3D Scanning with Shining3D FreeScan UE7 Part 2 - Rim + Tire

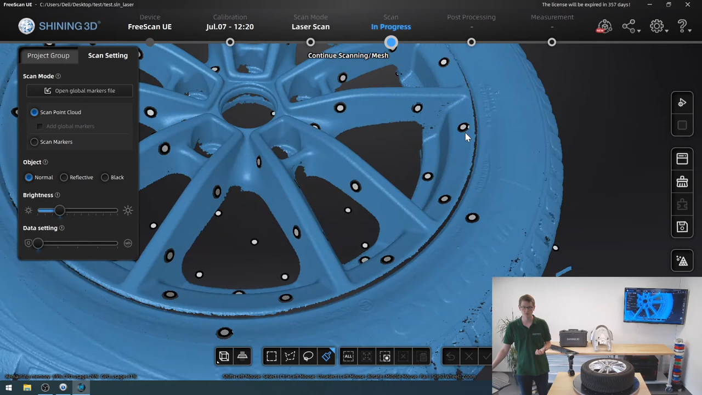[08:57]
You can see there's some small areas missing, such as right here.
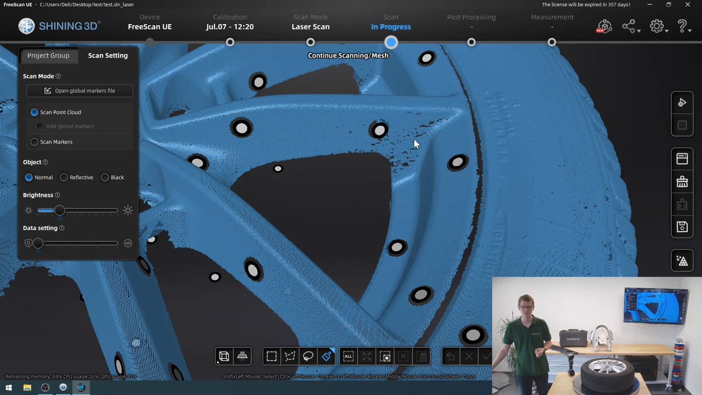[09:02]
And if I really wanted a high quality model, I would go back now and scan just that part once more to really make sure I picked everything up.
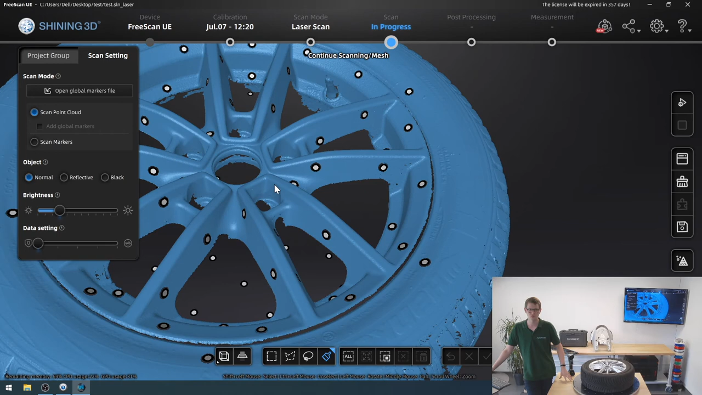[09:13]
But for the demonstration purposes of today, I think this is entirely sufficient. What does annoy me, though, is I still have some parts of the table that I picked up as well,
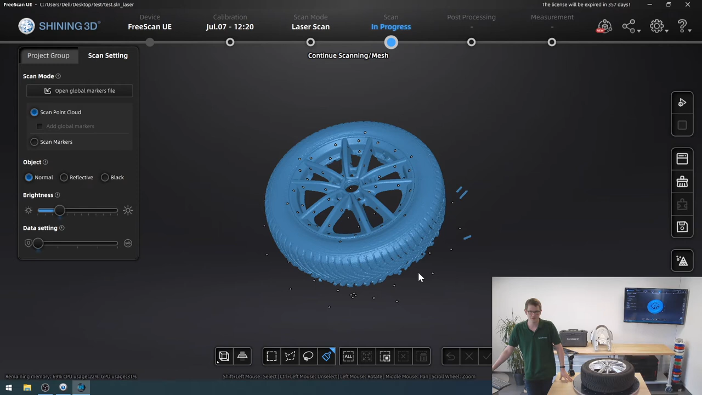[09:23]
and I can easily remove those using the cutting plane tool by Shining3D. So I'm going to click that, and I'm going to use markers because I have markers on the rotating plate.
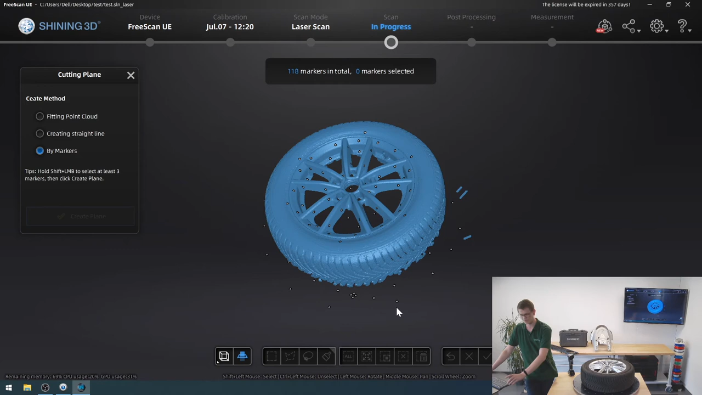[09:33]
I can just, holding down shift, select markers like this. And I need at least three, but I could use more if I wanted to.
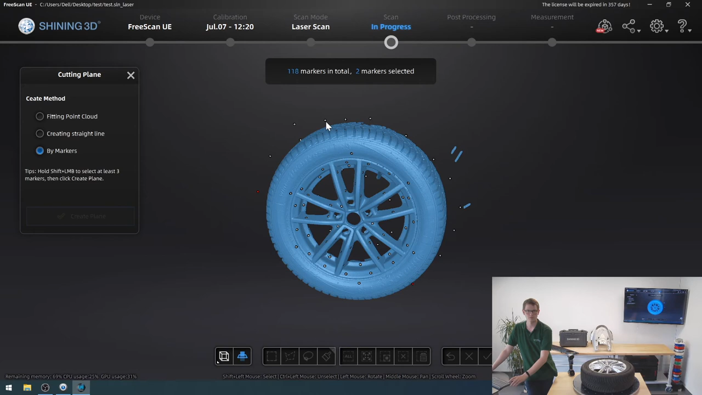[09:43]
Let's pick up that one there as well. Now I have selected three markers. I will create that plane. And as you can see, anything that is below that area will get cut away,
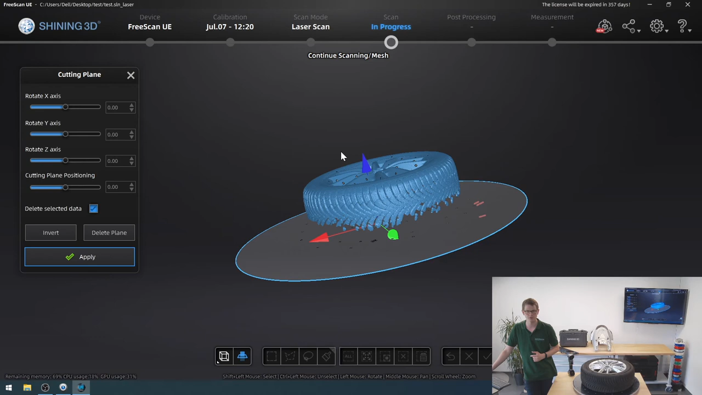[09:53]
but my tire itself will be unaffected. Now, if I wanted to change the positioning of this plane, I can either use sliders here on the side,
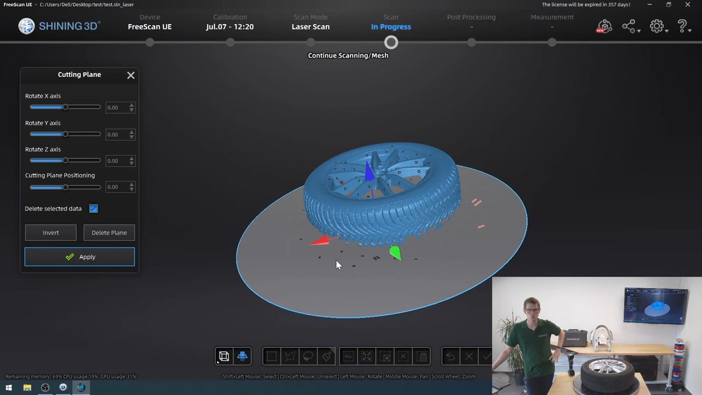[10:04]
or I could just click on the plane and drag it to wherever it needed to go. For my intents and purposes, I just want to get rid of the little bits at the bottom, click apply.
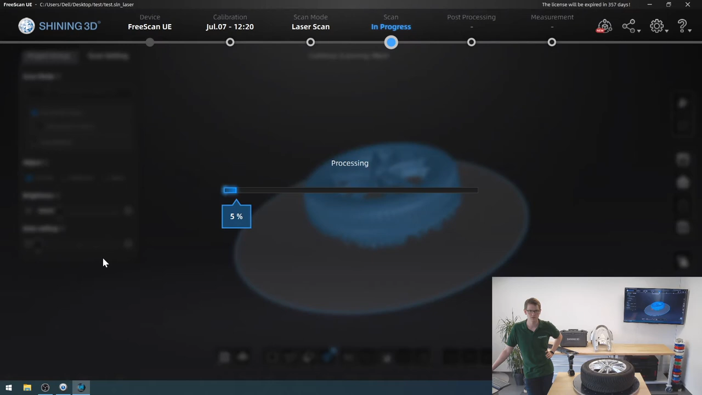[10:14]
It'll remove those areas, and then I can keep moving on with my part.
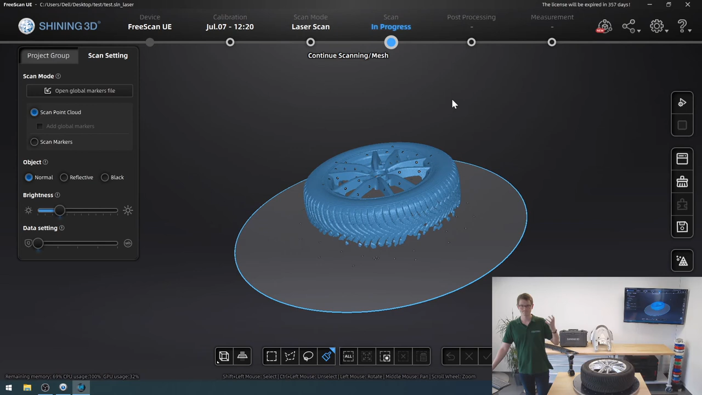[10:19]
Next step would be to mesh it. There's this button in the bottom right here.
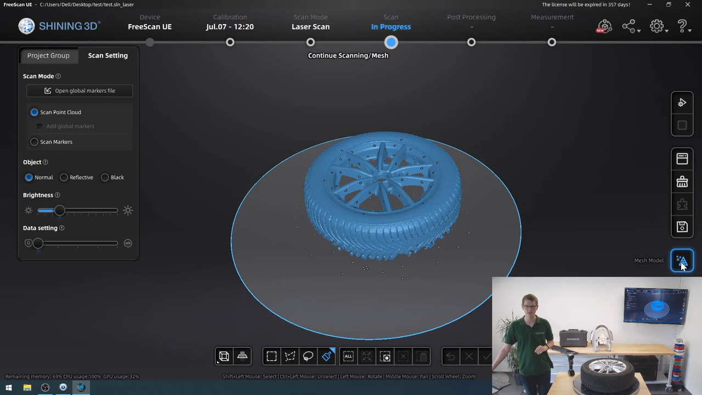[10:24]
I'm going to click that. Once again, it will take a little bit of time. With other handheld scanners, such as the EinScan H or the HX, you had the option of choosing between a watertight or an unwatertight model. The watertight model being one where all the holes in your scan are automatically filled. However, because of the work that you usually do with a UE7, they do not even offer that option anymore. Instead, it is always going to be an unwatertight model.
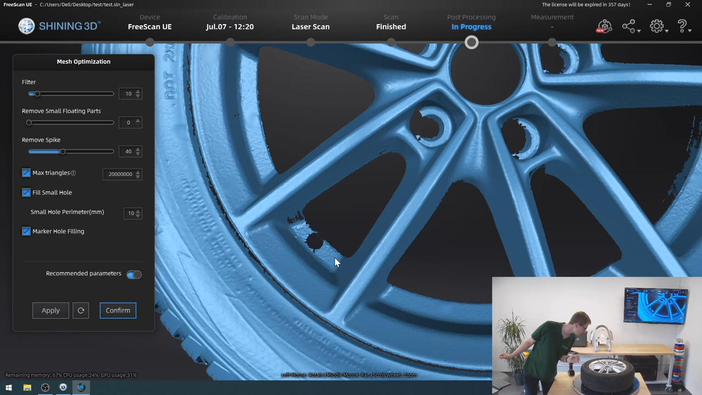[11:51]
So the software didn't know where the model ended and where the marker ended. So it just removed the entire marker completely. I have a couple of other issues like this, such as right there, right here.
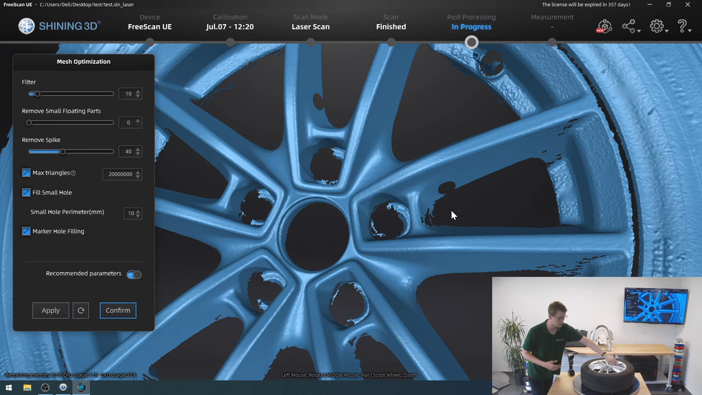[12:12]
I would peel them off, replace them somewhere else. So I did not have these issues for today. I'm just going to leave it as is. So I could change a number of these settings.
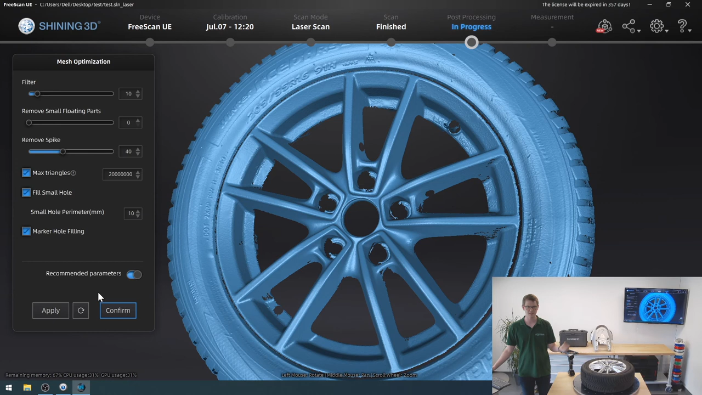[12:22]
I'm going to click confirm. I am happy with this. And now I could save the scan in a variety of file formats, such as STL, OBJ, 3MF, etc.